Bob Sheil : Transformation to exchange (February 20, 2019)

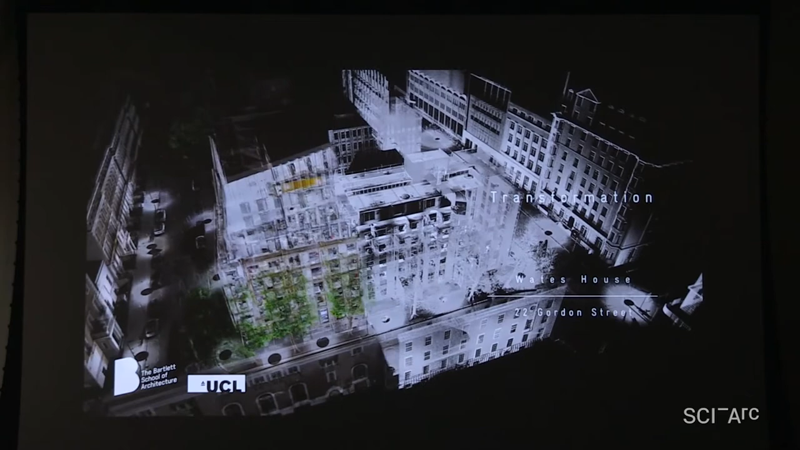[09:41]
But this is an overlay of the 3D
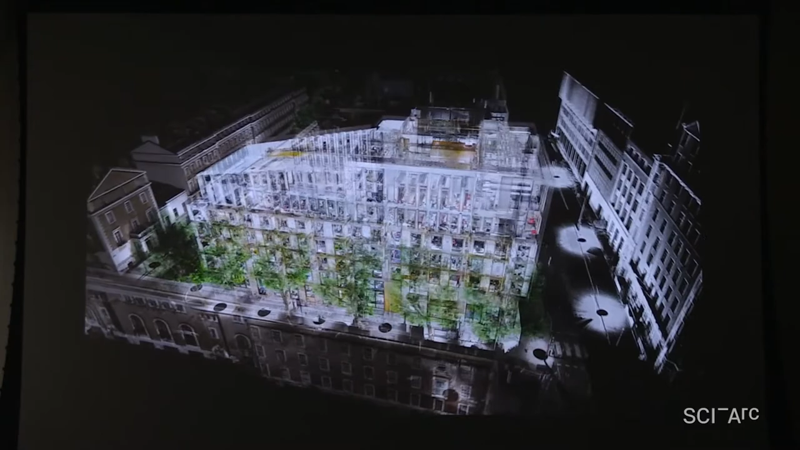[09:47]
scan of the new building overlaid on the shell of the old building.
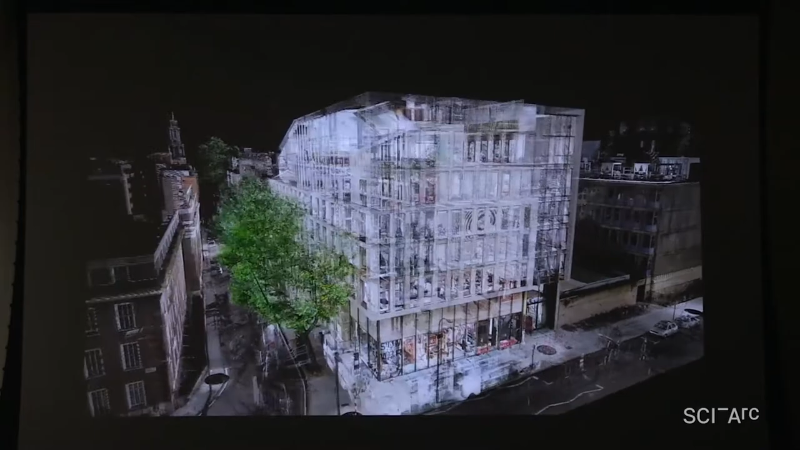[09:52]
Architecturally, Waits House, 22 Gordon Street, whatever its name is, doesn't matter.
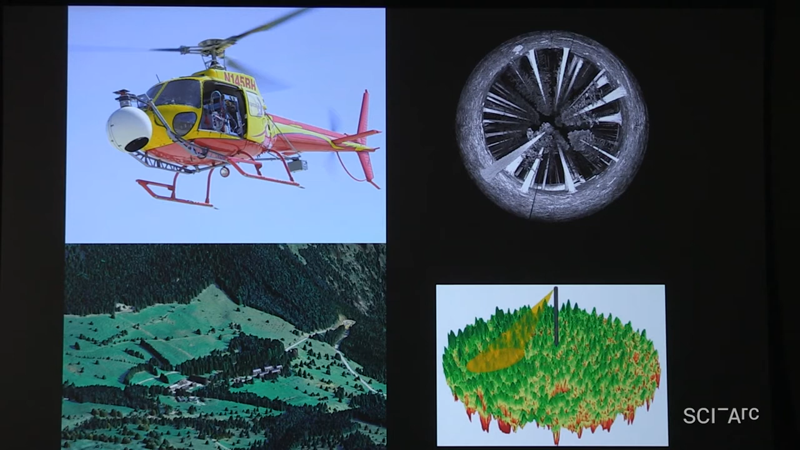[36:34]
But for us, the story of Keillor itself wasn't being spoken about. So this is a forest which gets scanned now. Every single tree is tagged and known, and the landscape is manicured on a tree-by-tree basis. So this was time to get back in touch with Nick, who had left the Bartlett in 2006, the same year as Peter, as it happened.
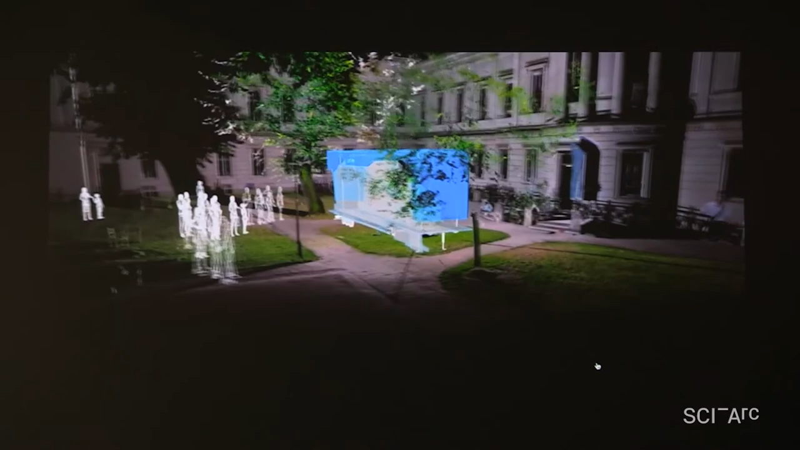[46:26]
This is as far as it got. This representation,
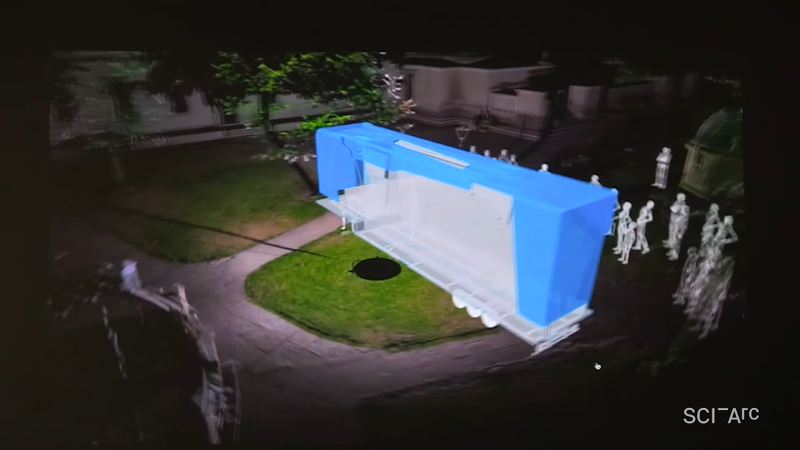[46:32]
which happens to be located in front of the Slade School of Art in London, you know, demonstrates the concepts behind it.